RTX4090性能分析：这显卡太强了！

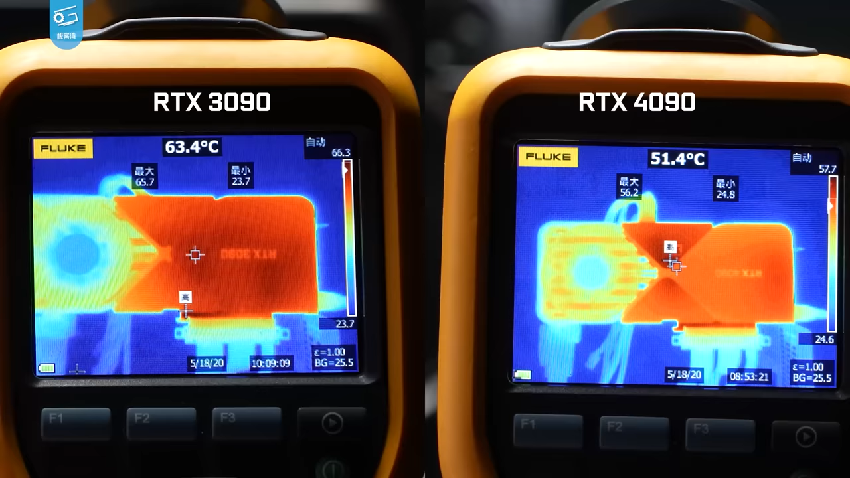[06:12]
我们也测了一下背板温度得益于单面显存现在的背板总算没有之前那么热了最高温度相比3090是下降了将近10度了PC上的Time Spy咱们跑过了